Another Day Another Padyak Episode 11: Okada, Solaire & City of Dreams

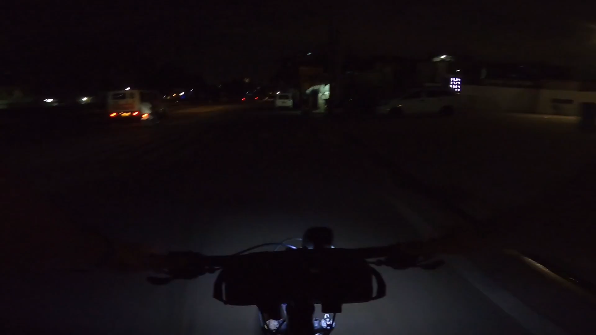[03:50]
sana ayusin nyo rito kanyo sobrang dilim oh lalo na sa gantong kalalaking kalsada syempre mabibilis yung mga sasakyan dito kaya kay
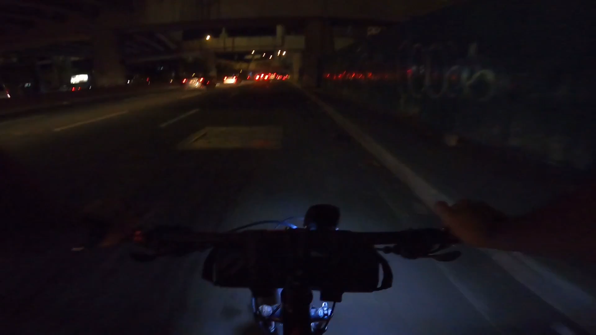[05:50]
wala namang manhole pero lubak lubak lang talaga dahan dahan ako kasi di pa di pa ako sanay eh di pa kapatok kalsada dito dito so tingnan natin kung may mga agnanay trade din dun kung may mga kasabay tayo so nakalagpas na ako ng postal saan do dire dire diretso yung ito
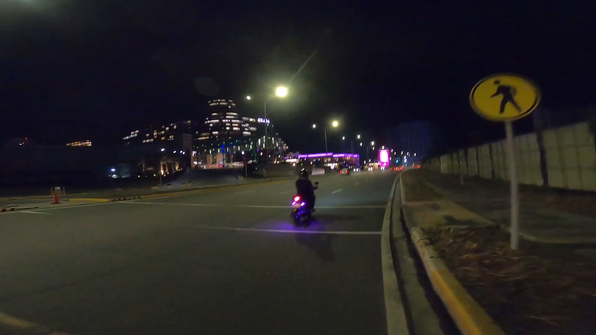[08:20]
nakapasok na ako dyan one time one time lang at hindi na na ulit Okada yun nga walang ilaw yun no yung logo na Okada nakapatay mga sa umaga lang maganda mag ano picture kraty ang ganda pala niya pag gano'n sa gabi sa labas
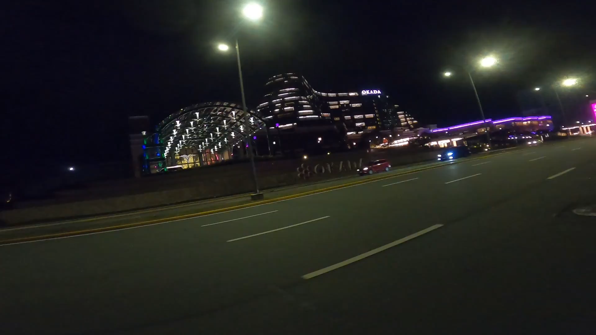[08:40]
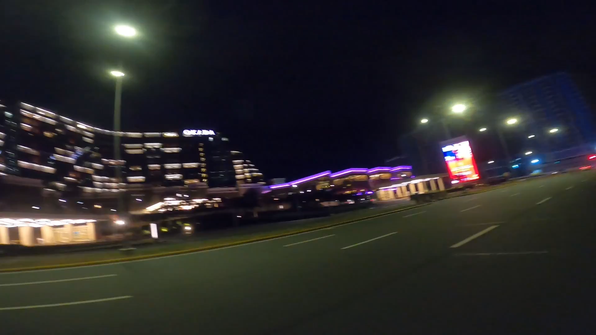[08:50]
ganda napaka fancy sosyal yung feeling makapag check in dyan
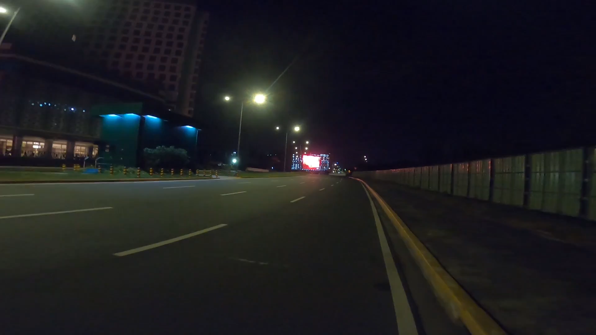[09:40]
nagpapapadyak ka talaga dito sobrang luwag
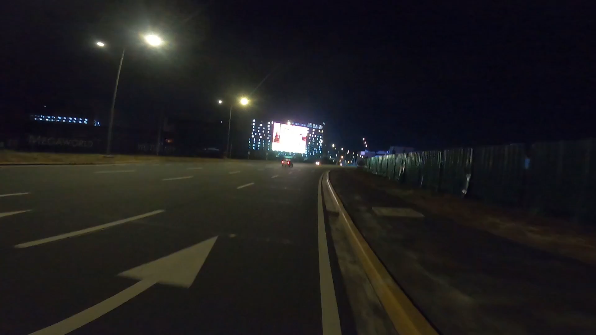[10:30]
tutok ko ng tutok dito sa harap nandun na pala yung soler pagkalingon ko andun na yung pangalan nya ngayon paano ako makakapunta dun di ko alam
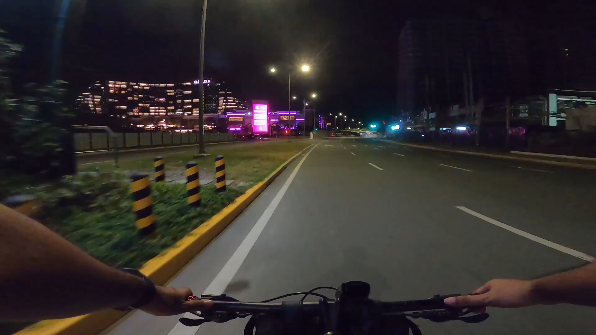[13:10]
parang ganyan design na ayun dito tayo mag u-turn may mga u-turns lot stood kaso nakalagay no u-turns mga pre ano tayo sunod tayo sa mga rules parang ganyan tayo makamangmang dito nakabike ka na nga nga hindi ka sumusunod sa mga ano so ito na naman tayo sa malawang kalsada medyo bibilisan ko na parang makarating tayo agad dun
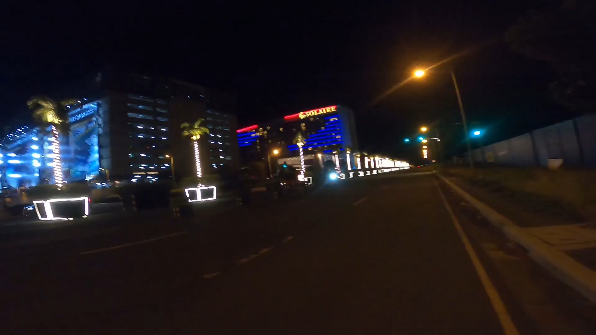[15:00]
solair yung mga naka-check-in kaya dyan ngayon mukhang kasi may mga bukas na ilaw sa building
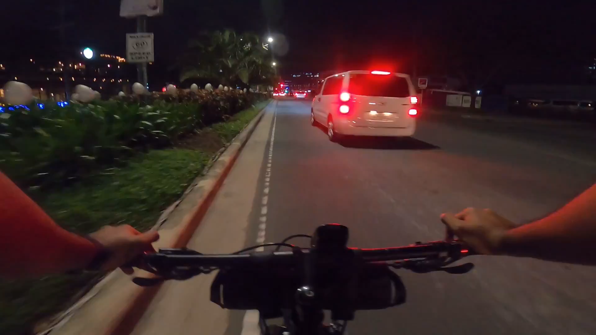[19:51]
So Hindi ko alam bakit Nagkaganun Masana meron dito Yung turn Ito yung magandong Starbucks At malaki yung Starbucks May second floor So maradaan na natin siya So U-turn tayo dito Kung pwede ulit
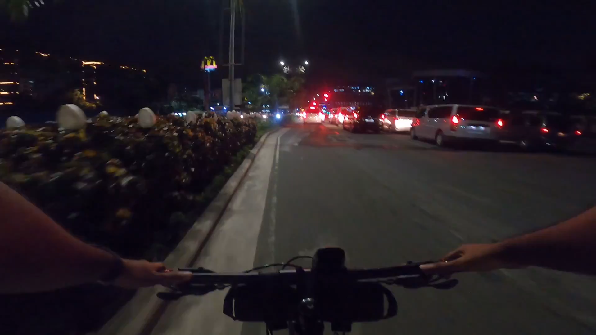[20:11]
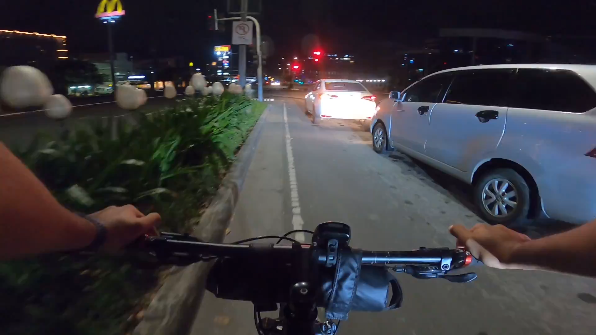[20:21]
Sorry Now U-turn So left turn na lang tayo
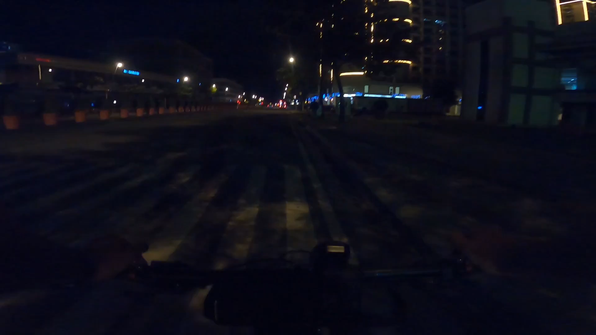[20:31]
Hindi ko kasi talaga alam Yung mga pasikot-sikot dito So kung saan lang pwede Dun tayo Anyway Kala-gala na rin Habang nawawala
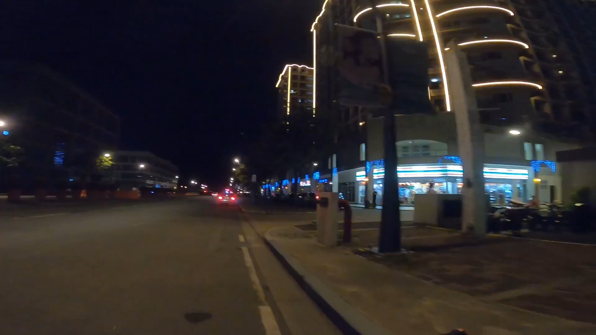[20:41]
Mga Chinese restaurant Dito
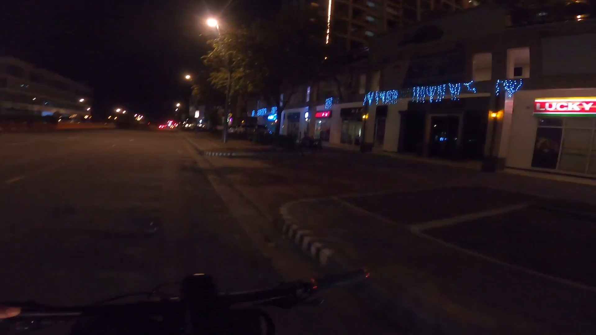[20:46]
Uy Ganda na ito ah Parang Chinese empire Restaurant Kaya to Or hotel Anong pangalan
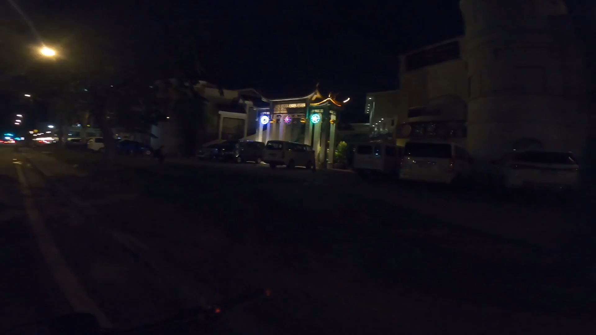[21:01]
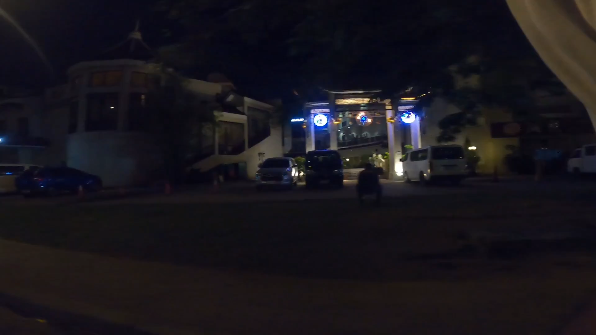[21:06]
Puro mga pang-high-end lang dun So May U-turn slot dun Kailangan natin
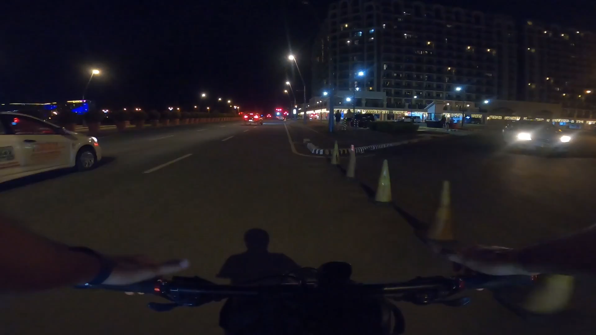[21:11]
Bumunta sa kaliwa Diba Tamang ligaw lang Tamang ligaw lang tayo dito Tamang ligaw lang
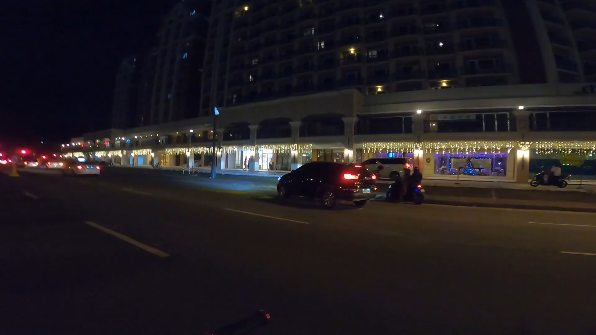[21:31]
At least ito yung ligaw na May napapala ka pa rin no Hindi ka nagpapanik
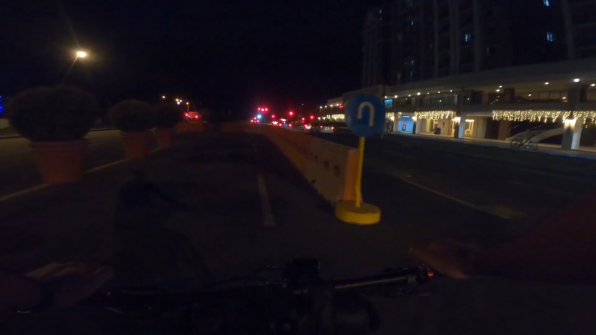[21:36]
Kasi may mga ano pa rin Magagandang Makikita Okay Pag U-turn Kakanan tayo dito Para Makita natin yung Starbucks Ang paganda Ang dito na simbahan dito Napaka modern Nung Design